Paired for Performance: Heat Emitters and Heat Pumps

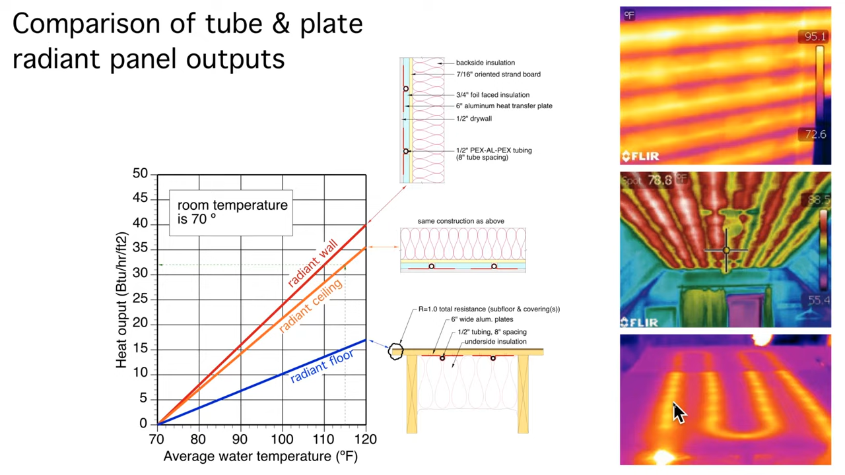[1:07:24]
area in the back this has plates this does not have plates this is thermal constipation this is doing it right with the plate so the plates make a big difference in performance all right panorots available from several different companies now in north america uh they come
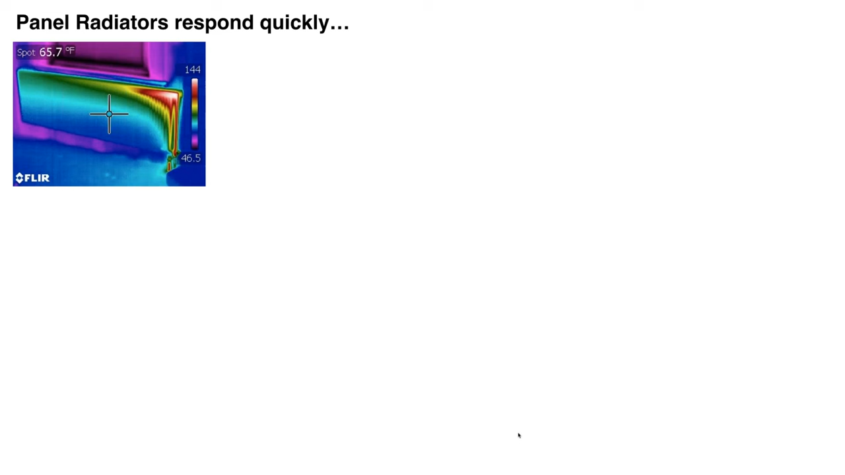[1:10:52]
On screen: spot 65.7°F
and i want to show you just a quick sequence of photos here these were taken over a period of four minutes and i just opened the valve up and the hot water flow into the panel now this was on a boiler system so the water temperatures were higher but you can see how the flow disperses across the face of the panel over a period of four minutes and then basically the panels is radiating heat into the space very quickly so again a low mass fast response system definitely faster
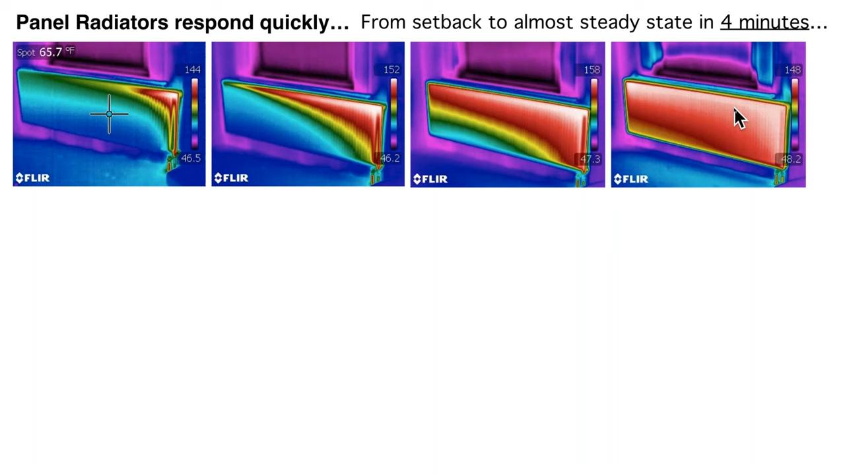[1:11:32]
On screen: spot 65.7°F
than a certainly faster any type of slab floor heating and quite honestly it is faster than a radiant ceiling or a radiant floor um you get both convective and radiant heat output the uh lower the water temperature the higher the percentage of radiant output as as a percent of total heat output so this is just showing you different geometries of the panels uh from us some companies do offer just a water plate without any fins on the back that'll have the highest radiant output because it hasn't been designed to be a strong convector and as you add more water plates and more
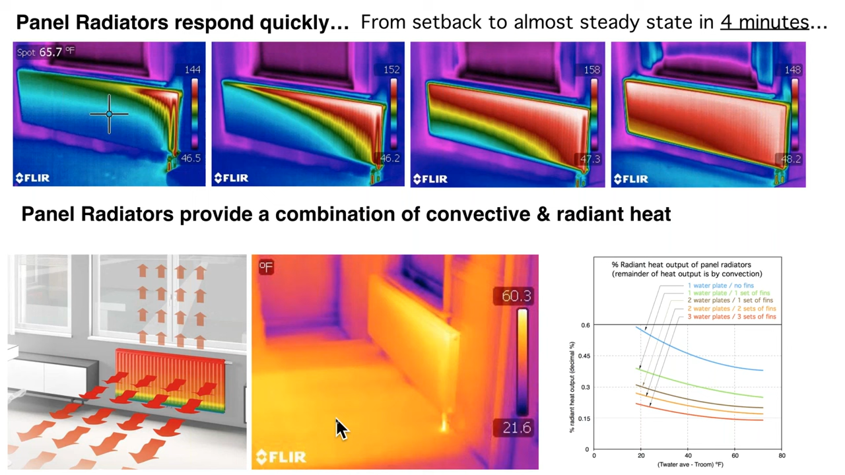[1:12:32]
On screen: spot 65.7°F
is warming that flurry up in front of that panel so again very uh nice very flexible uh easy to install widely available in the u.s uh i'd encourage you to take a look at these here's another quick comparison of